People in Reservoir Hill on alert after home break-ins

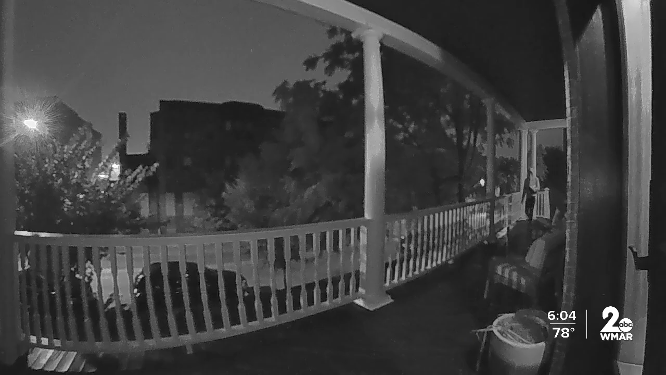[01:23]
And that's why neighbors are sharing these videos, including this one of a suspect walking up to another home door, only to turn around when a loud tone goes off.